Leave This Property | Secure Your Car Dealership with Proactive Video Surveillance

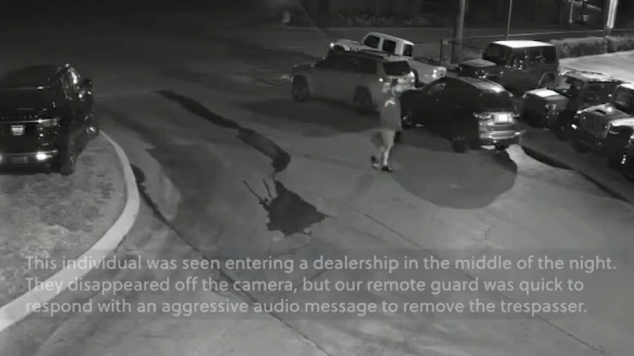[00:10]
Attention, this is f***ing security to the individual who has just walked onto the property. I need you to exit the property now or the police will be called and you will be escorted off the property.